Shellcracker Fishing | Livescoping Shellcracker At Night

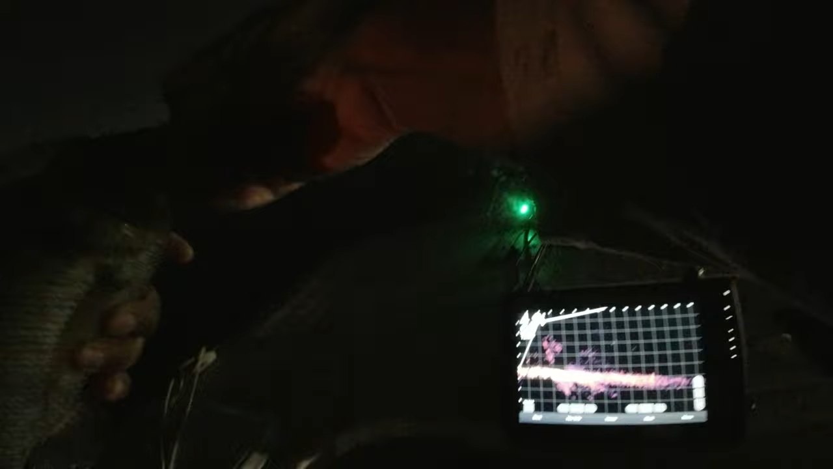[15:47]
That's a big fish. That's definitely a big fish.
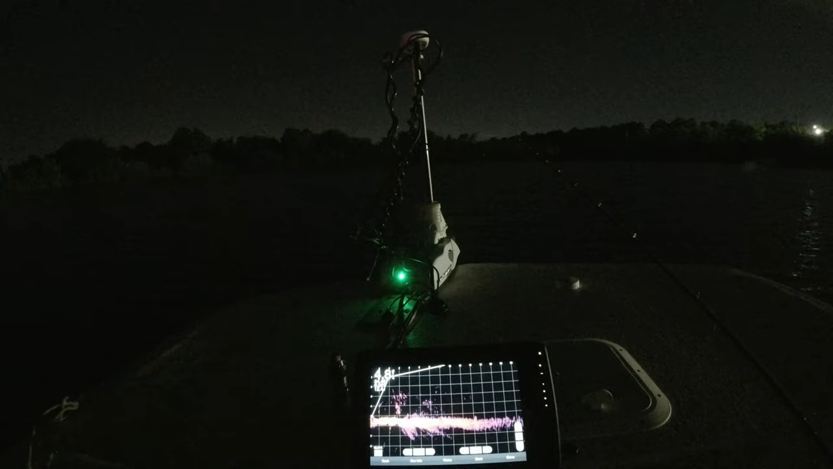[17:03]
That's another good one right there.
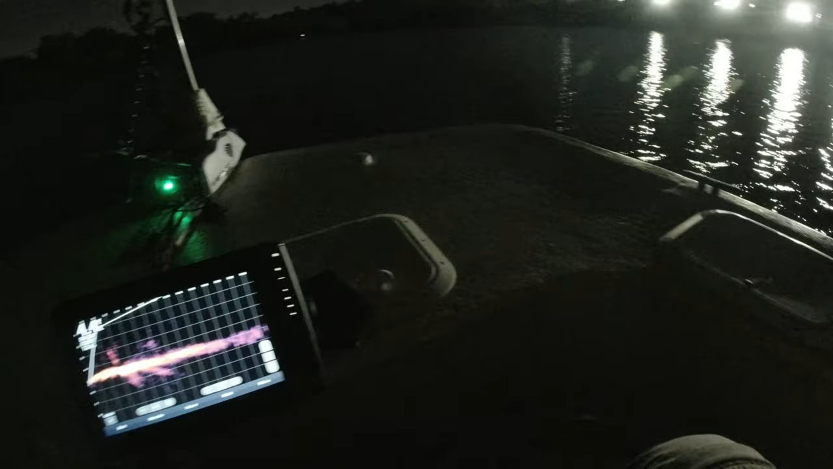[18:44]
He wasn't that big though. He looked bigger on the.